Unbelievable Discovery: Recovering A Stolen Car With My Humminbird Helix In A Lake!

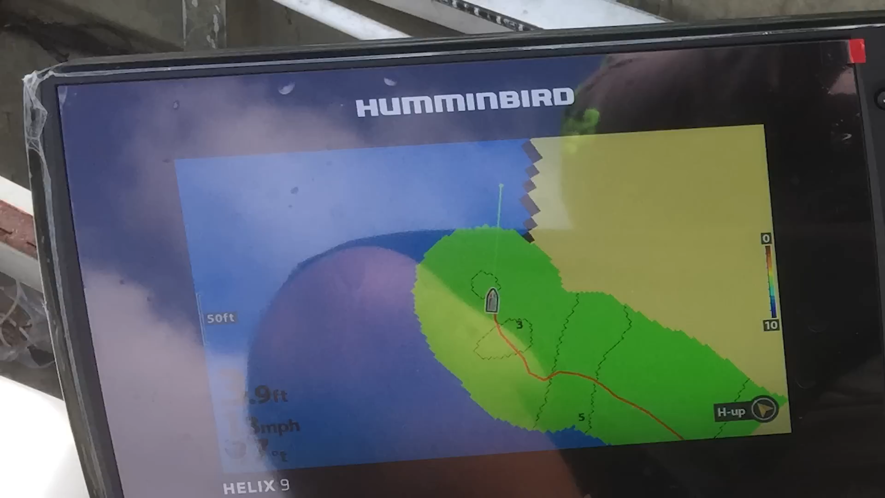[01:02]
up to the helix unit with side images that thing had always been stuck in my head with this technology I got to find out what it was I go around and
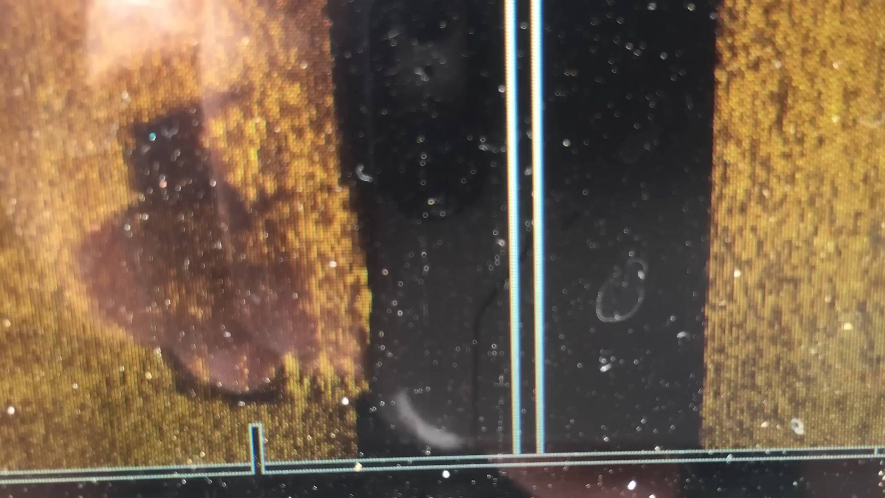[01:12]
scan it felt pretty positive about what it was but I wanted to be a hundred percent sure so maybe after about three or four trips out scanning looking at this object in the water
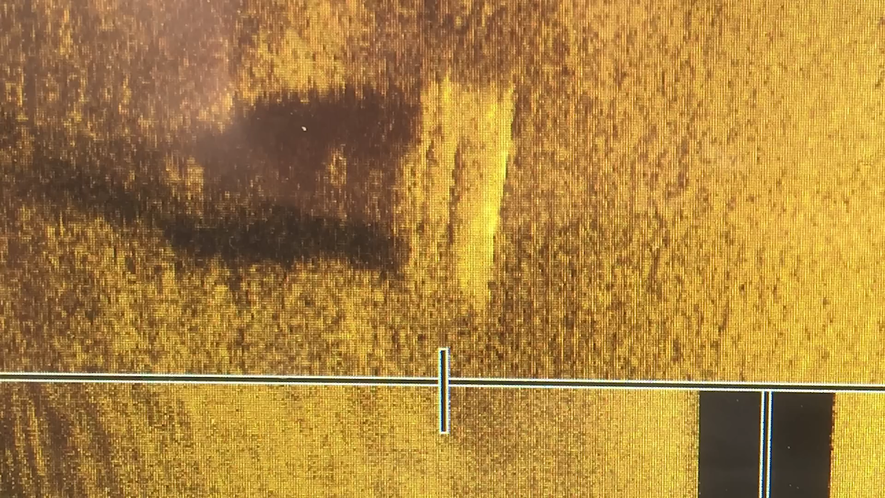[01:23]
trying to figure out exactly what it was I came up with an idea I decided to take a
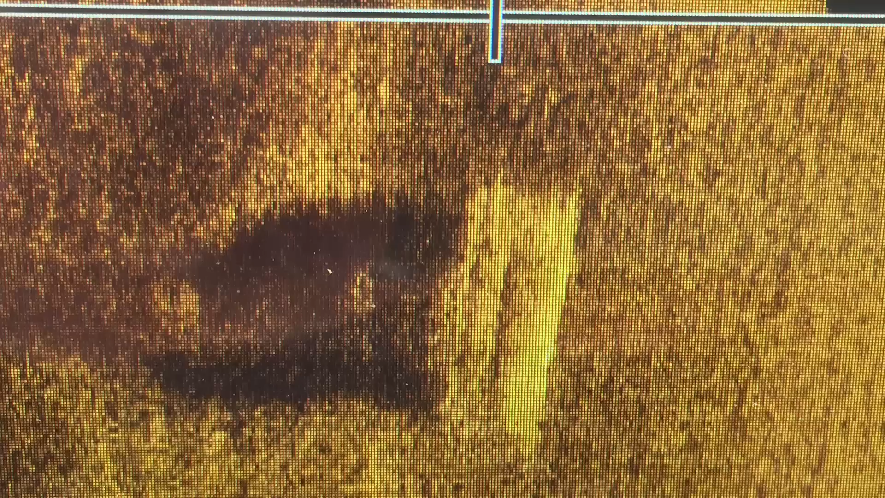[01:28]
magnet tied on the end of my rod see if it stuck then
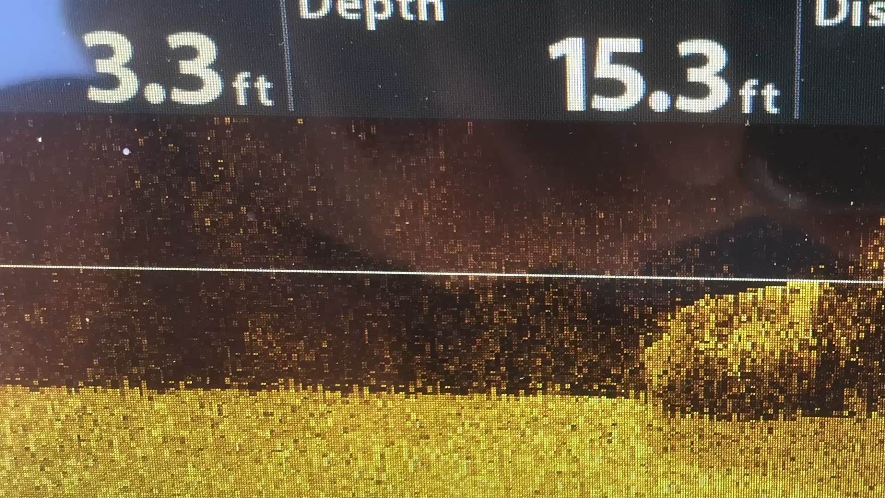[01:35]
On screen: depth 15.3 ft
I know if it was a rock or if it was a vehicle like I was thinking well the magnet did stick
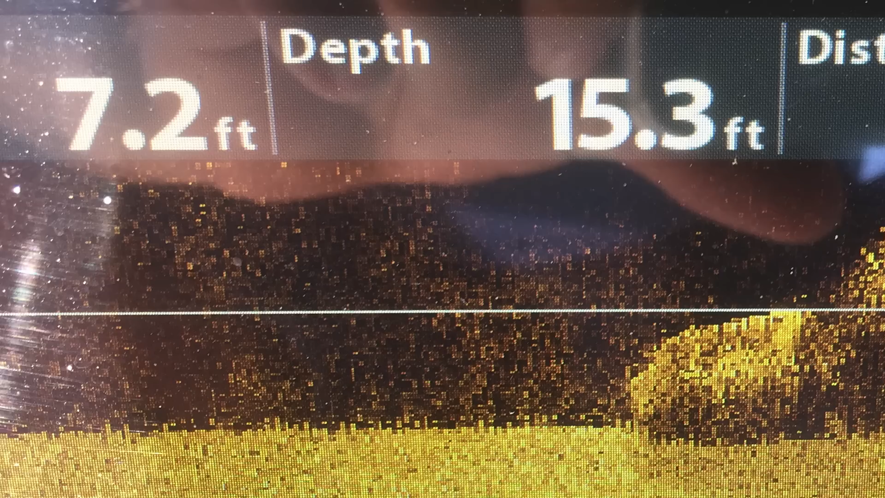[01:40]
On screen: depth 15.3 ft
pretty much solidified my idea that it was a car that I had found in the